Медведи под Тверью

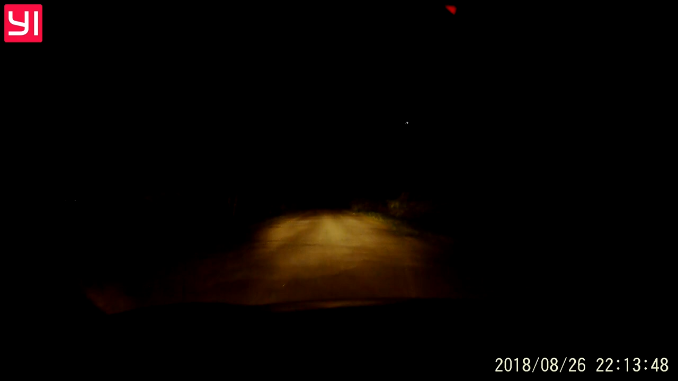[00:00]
готовим. Это медведи. Я тебя поздравляю. Мишки? А медведец вон она. Охренеть. Где? Вот она. Надо где-то сказать, чтобы сюда за грибами не ходили.